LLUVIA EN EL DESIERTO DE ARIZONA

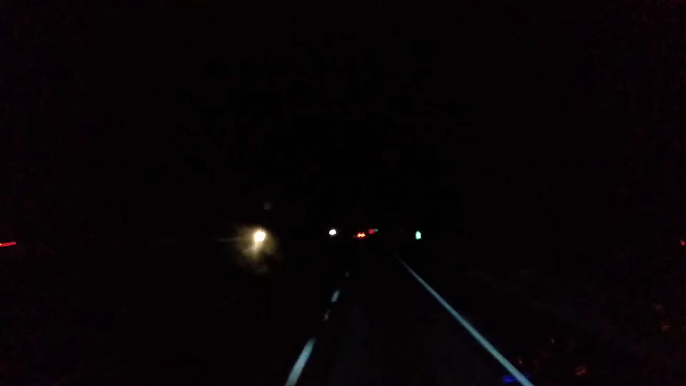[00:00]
Aquí venimos manejando por la carretera freeway número 8 rumbo al este en el estado de Arizona